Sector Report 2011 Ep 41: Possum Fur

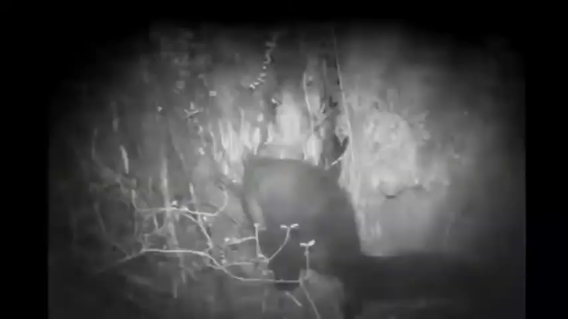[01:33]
young and eggs, taking an almost fledged juvenile care is quite a surprise.
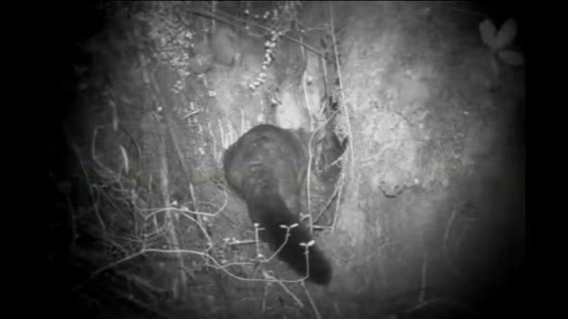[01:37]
And the possum hauled it out to the entrance of the nest and ate it in front of the camera.